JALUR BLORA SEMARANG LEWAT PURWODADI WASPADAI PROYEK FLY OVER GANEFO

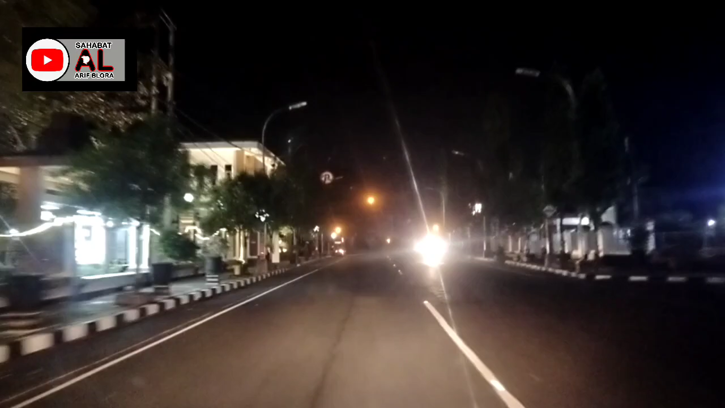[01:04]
Assalamualaikum warahmatullahi wabarakatuh selamat pagi pemirsa ku semua nah pemirsa kali ini kita akan
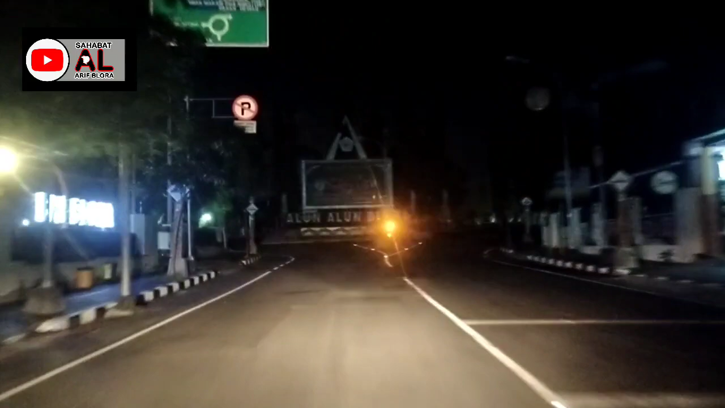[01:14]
mengajak pemirsa untuk jalan-jalan menuju ke Semarang ini kita start dari
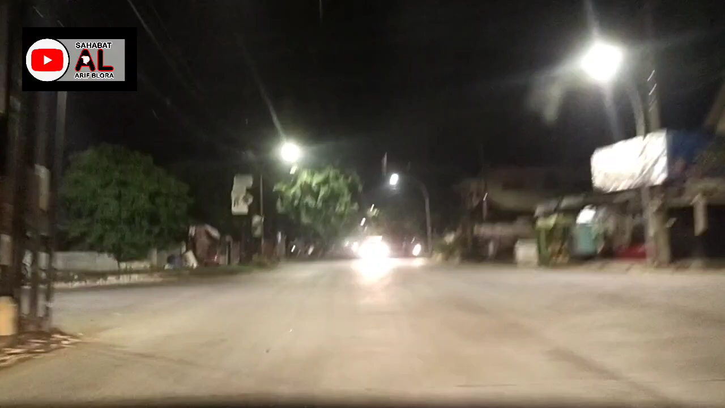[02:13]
bagus ini corcorannya baru di perempatan Biantono ini masuk menuju ke jalan Gatot Subloto kita nanti bersama rekan dan kita Mr. Bambang Tamfan Han untuk berdua menuju ke Semarang
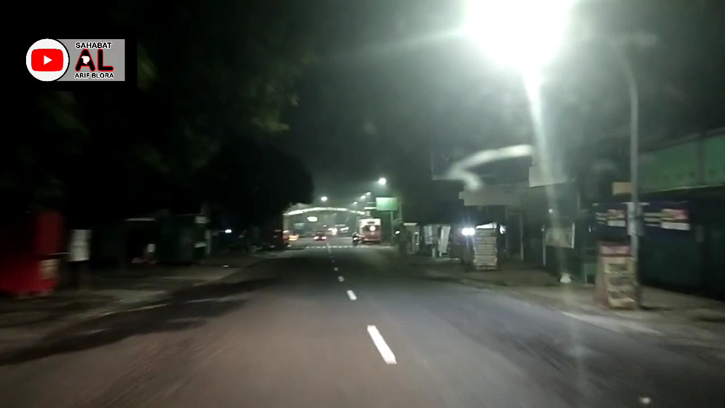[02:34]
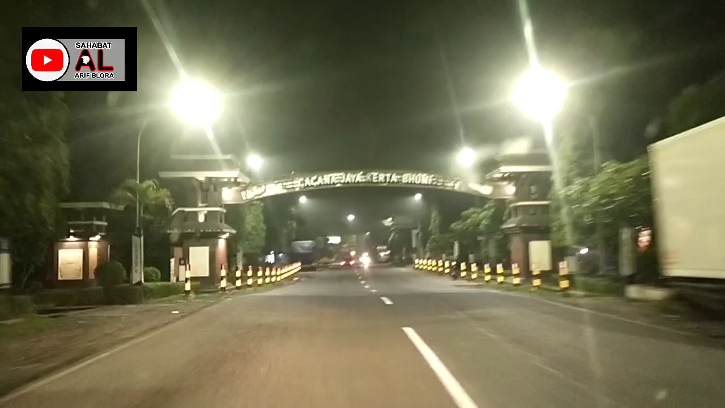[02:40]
melintasi batas kota Blura bagian Barat di wilayah Sukorame ini kita masuk wilayah Kos Ngancar
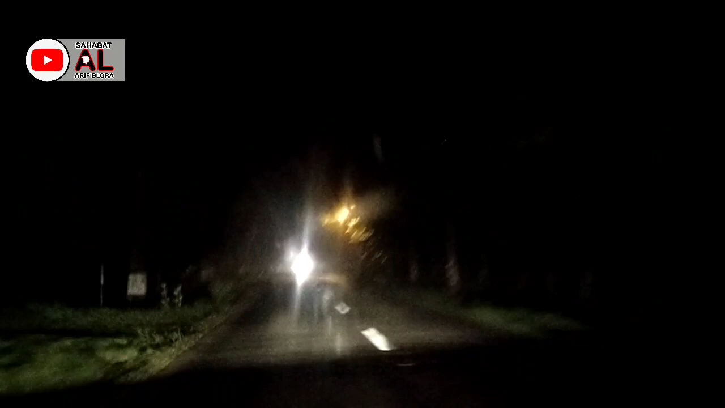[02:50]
untuk sampai disini tadi dari Blura terpantau jalannya bagus dan arus lau lintas terpantau sepi karena kita berangkat dini hari untuk menuju ke Semarang untuk menghindari kemacetan di wilayah Perwodadi ataupun di Meranggen infonya di jalur ini ada beberapa proyek kita akan menyimaknya dan menyajikannya untuk sahabat semua semoga bisa bermanfaat dan memberikan informasi ini masih di wilayah Kos Ngancar
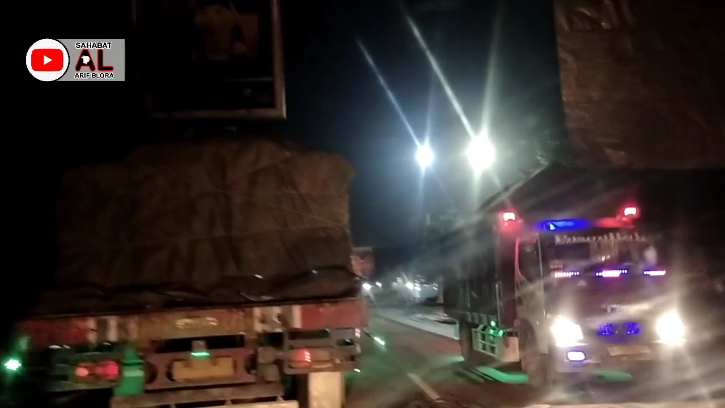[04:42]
Babang Tam Van Han ini ceritanya kita kawasan pasar sudah terpantau lumayan ada warung-warung ataupun lesen yang masih buka dan mungkin baru saja buka ini jika belok ke arah kanan itu sampai wilayah kecamatan Japa kita lurus saja ini
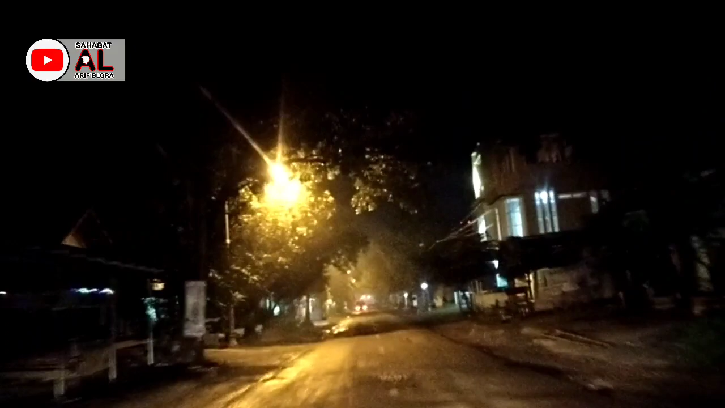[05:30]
tepatnya sekitaran Tunggu Bayangkara ini sampai depan posek ngawen juga ini sedikit bergelombang jalannya kiri jalan kiri jalan pak polisi sedang berjaga di kantor polsek ngawen kita masih berjalan pelan-pelan
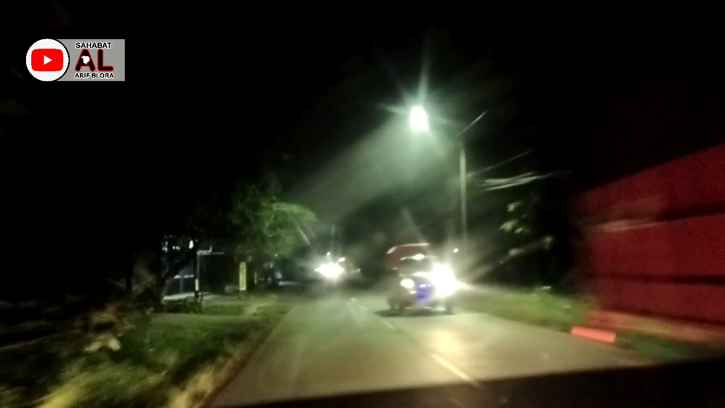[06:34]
untuk arus lalu lintas bisa kita lihat sendiri yang dari arah barat ini lumayan rame didominasi oleh kendaraan truk ataupun kendaraan-kendaraan bis bis malam ya mungkin ya ini dari arah timur sedikit seti kita jarang bertemu dengan kendaraan lain baru saja kita rasanya ini bis malam lewat
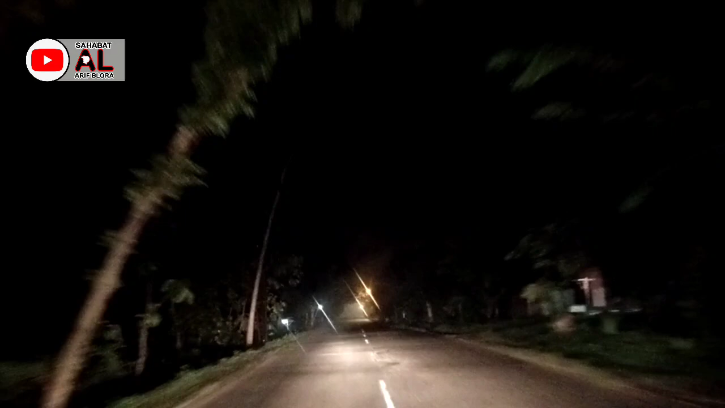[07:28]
ini bisa saya lihat jalannya masih bagus jalan corcoran yang masih enak untuk berkendara tetap kita ingatkan selalu hati-hati dan waspada untuk wilayah dari jalur blura menuju ke prosedri itu sendiri untuk pemandangan yang kita
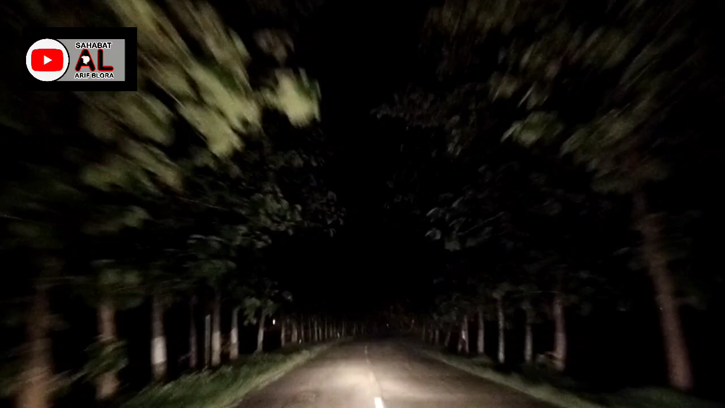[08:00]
lewati di samping kanan dan kiri jalan selain rumah-rumah ataupun pemukiman dari warga kita bisa juga menikmati indahnya pemandangan persawaan dari penduduk nah ini salah satunya kita lewati kawasan persawaan dan juga hutan kecil lah dimana banyak ada tanaman-tanaman jati ini karena pada malam hari jadi nggak begitu jelas nah ini saya suntikan yang
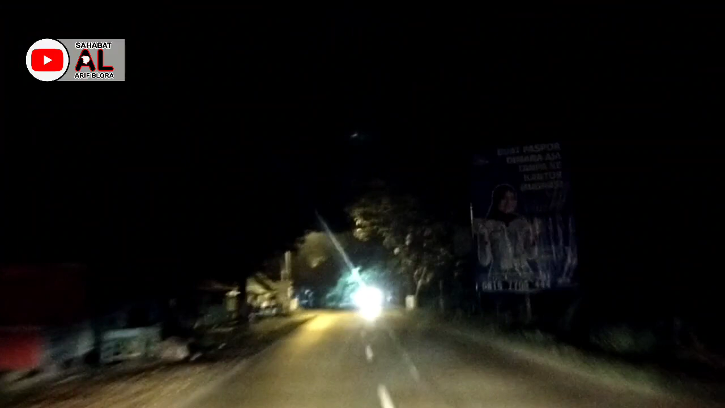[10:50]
itu jika belok ke arah kiri itu sampai wilayah desa sempu kunduran yang berbatasan dengan wilayah doplang jadi tadi belok kiri itu adalah jalur alternatif menuju ke wilayah kecamatan jati atau doplang nah kita akan tunjukkan di depan ini nanti ada sebuah pertigaan juga yang terkenal dengan sebutan wilayah gagaan nah ini di depan ini pertigaannya
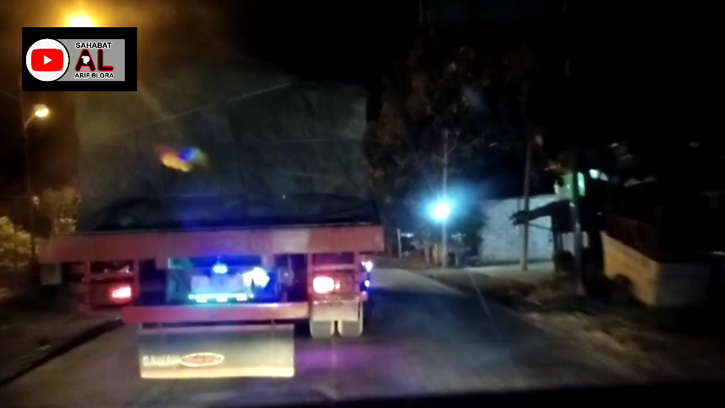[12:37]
sudah masuk wilayah naringan jadi kita berjalan pelan-pelan nah sahabat biar lebih maksimal dan optimal dalam reviewnya ini sepertinya untuk jalur dari belora sampai ke semarang ini kita akan jadikan beberapa episode nah di yang dari belora sampai ke ini wilayah perbatasan naringan ini mungkin saya tutup dulu disini ya ini saya tutup di wilayah SPBU naringan ini kanan jalan